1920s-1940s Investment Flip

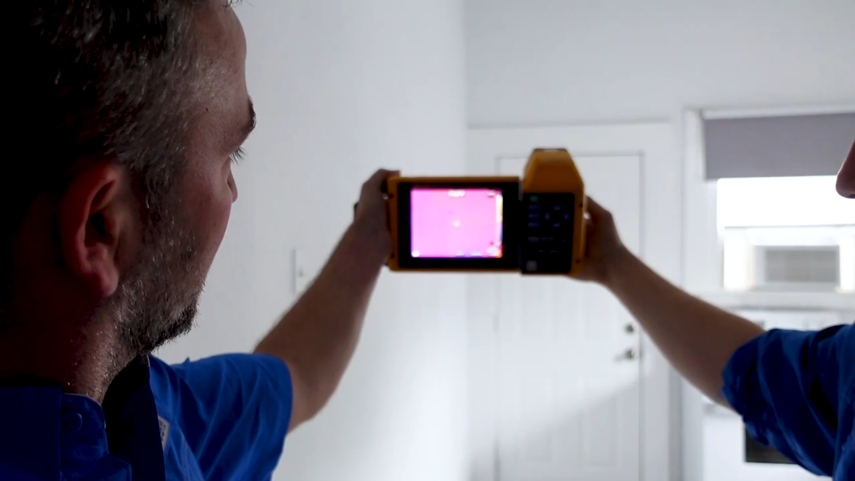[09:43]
yeah it looks good so we got the fan we got the fancy fleer uh working right there and uh what josh
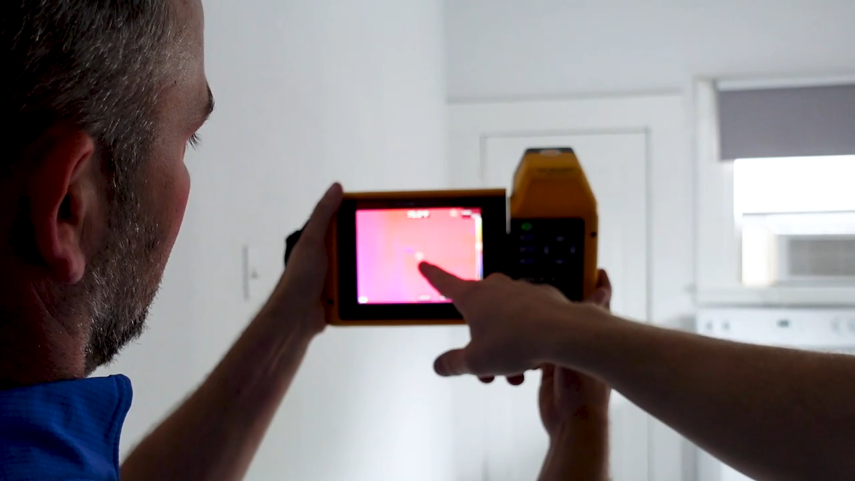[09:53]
is pointing out right here is you can see these little circle marks and these little circle marks normally signifies water and what we'll have to do is get the ladder to
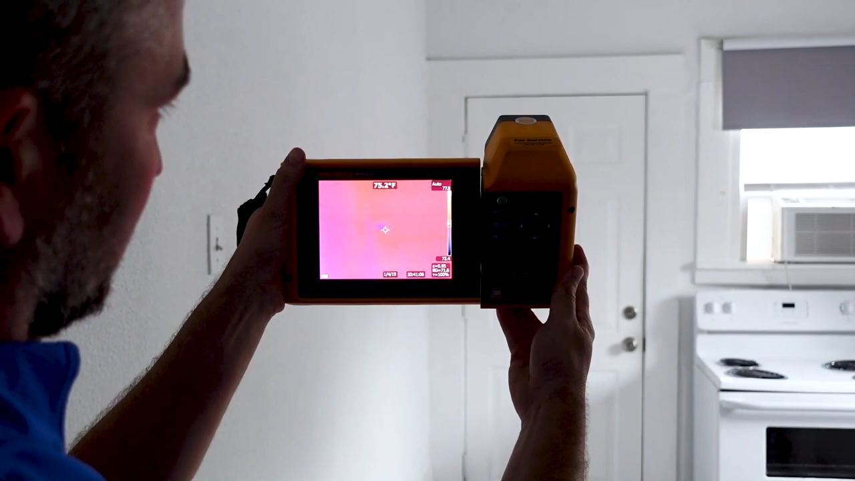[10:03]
double check that that's the water not just a cool spot or something cold sitting in the attic because this only reads temperature difference it does not read water but circular
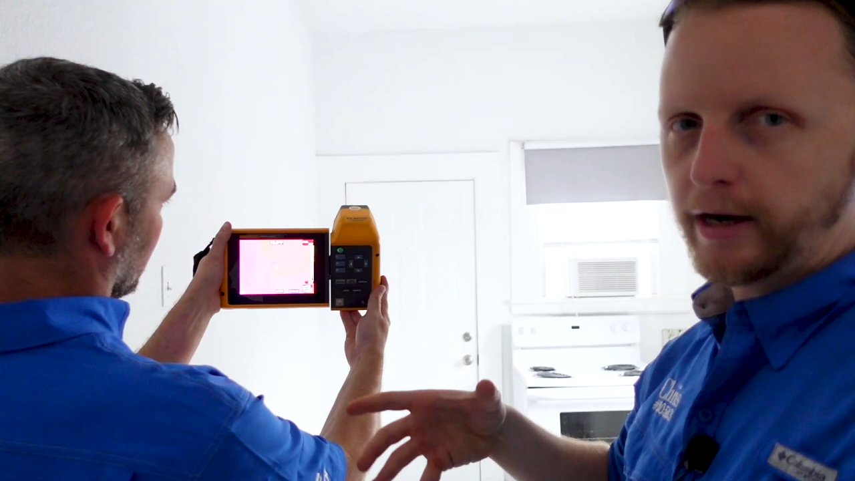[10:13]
patterns in an infrared camera normally indicates water okay yeah so the test that we're gonna that we that i was talking about whenever we're trying to determine if there's this water is active or not we run
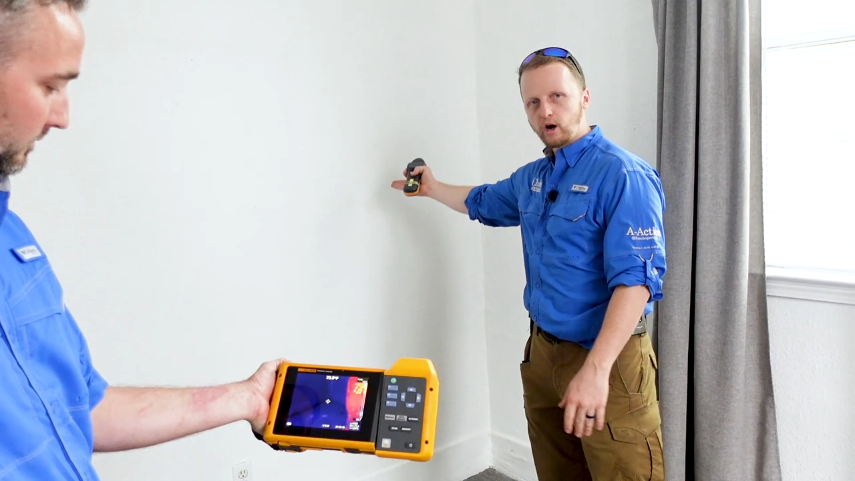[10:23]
water in the bathroom and we try to see if there's any temperature difference across the infrared camera and then we'll run the moisture meter across the wall here too as well so whenever we run the moisture